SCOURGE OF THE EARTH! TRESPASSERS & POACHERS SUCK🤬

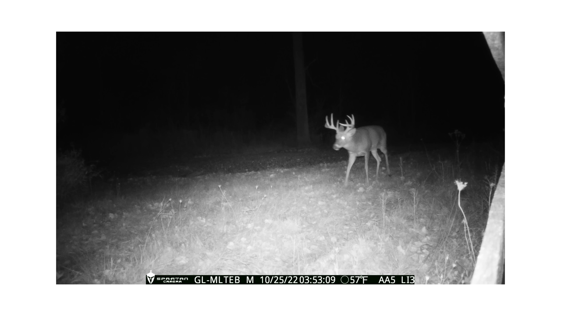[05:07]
it's just, you have to find the right spot, have enough sunlight and everything else, and yada yada.
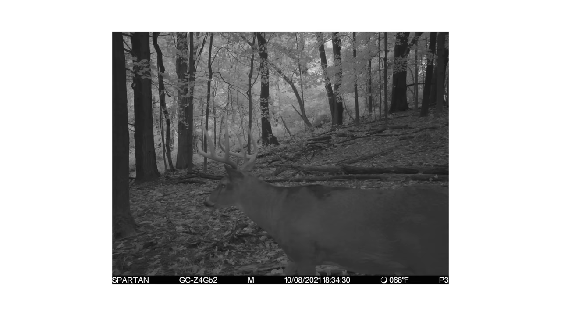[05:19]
It's a little bit cheaper, and they're an older style.
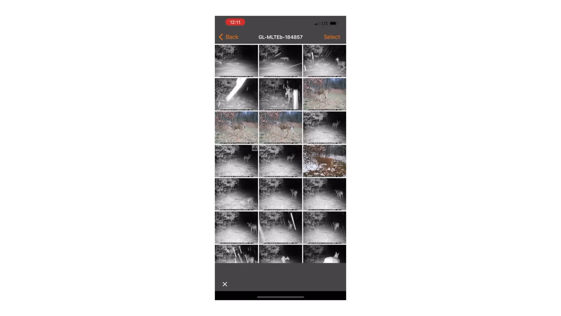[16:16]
This is in the snow. And does a good job.
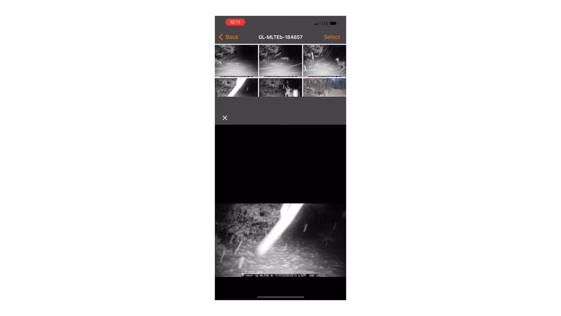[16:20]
There's some older pictures I have too. You get really cool things with trail cameras, you know. Really cool shots.
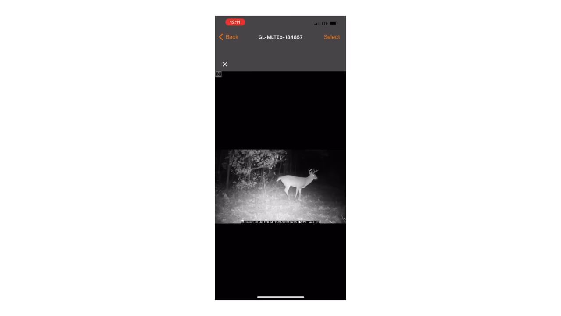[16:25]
You know, this is over a scrape, so there's a lot of activity that shows up at this scrape, which is kind of cool.
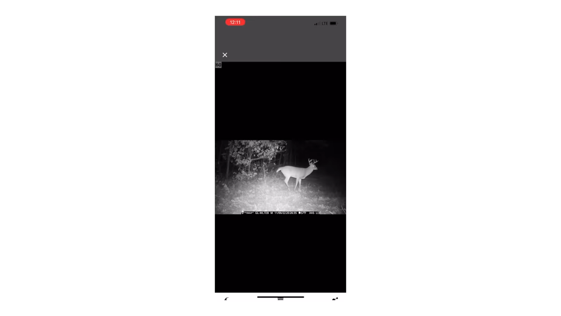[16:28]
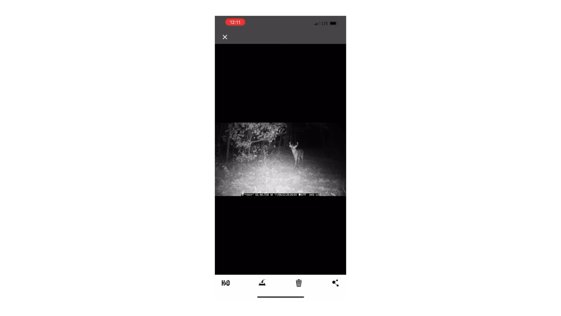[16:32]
But yeah, so easy to use.